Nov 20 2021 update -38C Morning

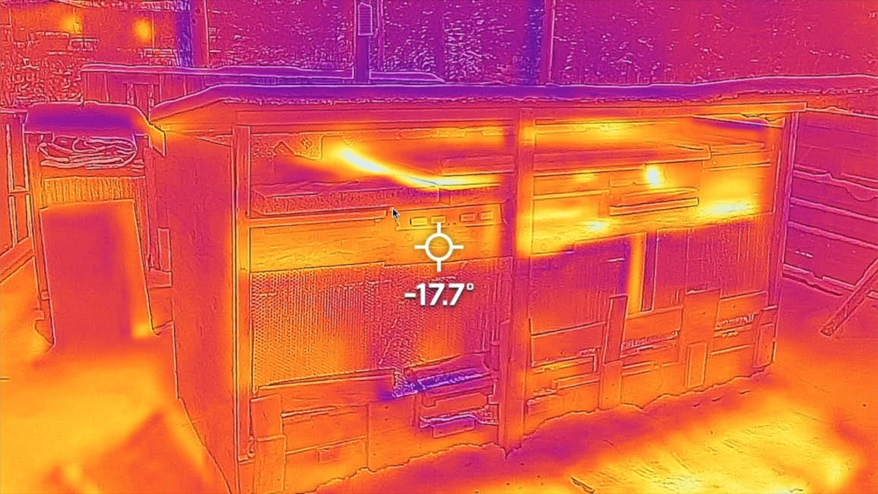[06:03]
So you can see how, uh, two of my windows, uh, emit a lot of heat. So back to the colony here. So the, these really bright spots on top here. So you can see the styrofoam shape, uh, just leaning on top of these colonies. And then there's some brightness there. So, uh, I do have the bubble foil wrap, uh, and some styrofoam in the back. But a lot of heat is actually still released through the top of these colonies. And this is where it's coming out, uh, where there's breaks and seals. So you can see over here, this is the handle of the top medium box. And it's always, uh, fairly hot.